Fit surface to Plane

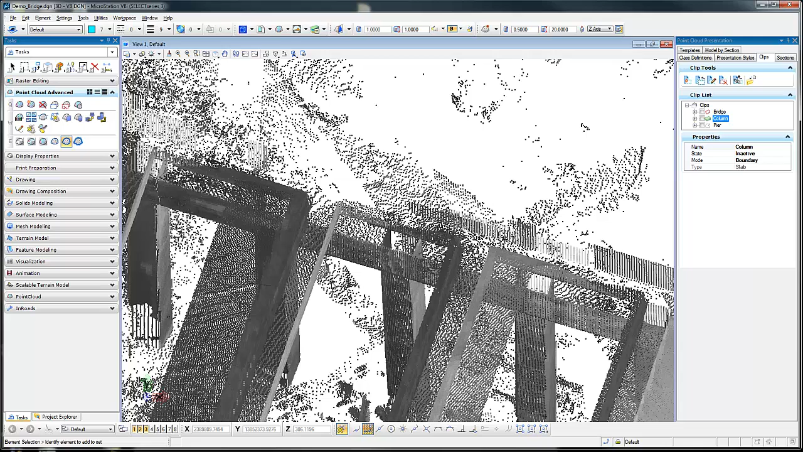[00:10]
Today we're going to look at how to take a pier or a bridge column and create surfaces from the exterior of it. First I'm going to isolate the pier. By doing this I have a 3D clip volume that I could turn on.
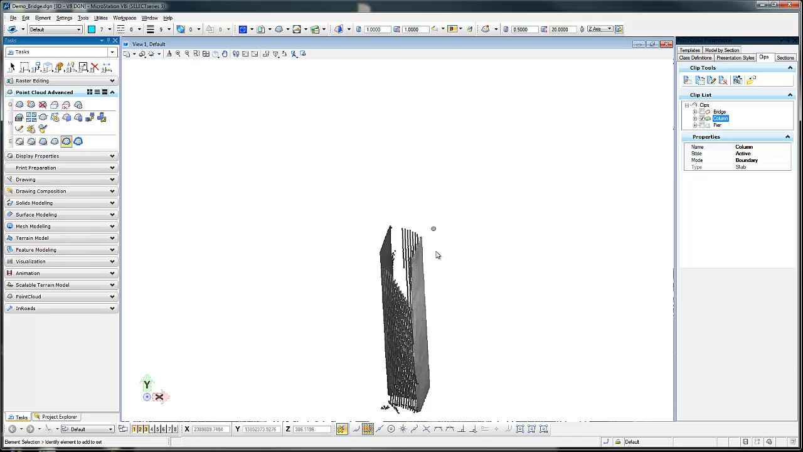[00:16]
This column is not straight so if we want to look at it from a top view we can see that it is twisted which is the reason that we want to create a surface out of these exterior sides.